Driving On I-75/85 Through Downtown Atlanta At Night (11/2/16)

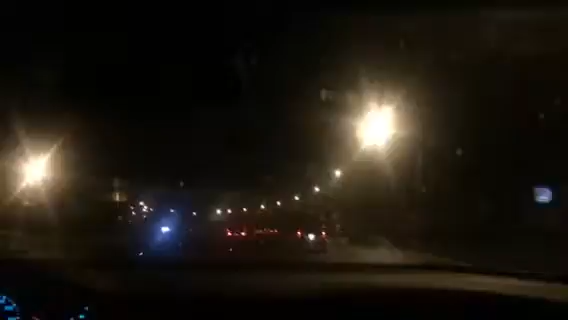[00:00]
Alright guys, so we're driving north on I-75 and 85 for downtown Atlanta. Here's downtown Atlanta at night. That's last time we drove I-75 and 85 towards downtown Atlanta. But we're gone and we're walking too. So I decided to stop filming.
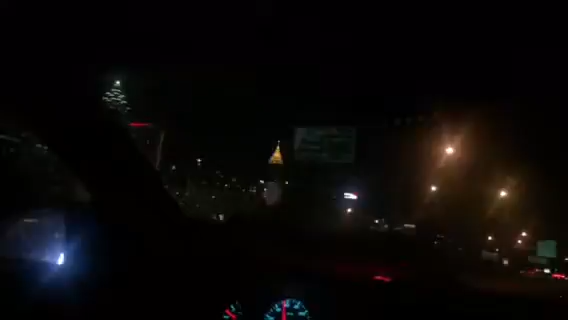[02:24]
A lot going on in there. This is pretty cool.